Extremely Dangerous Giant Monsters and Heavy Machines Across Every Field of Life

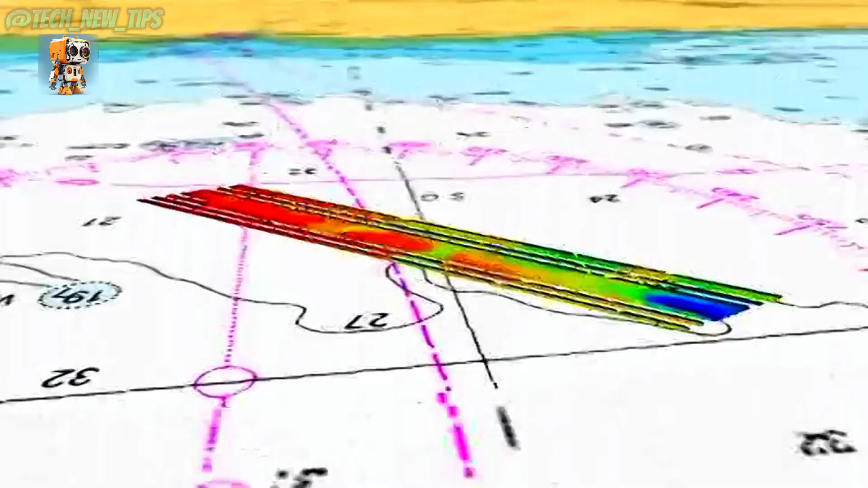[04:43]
a revolutionary machine in deep-sea exploration. Unlike anything on land,
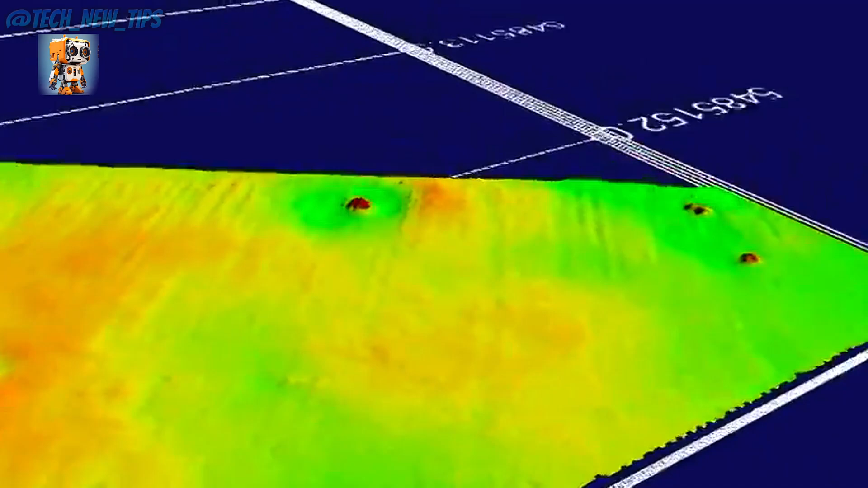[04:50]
this AUV is built to brave the darkest and deepest corners of the ocean, where light doesn't reach and pressure is intense.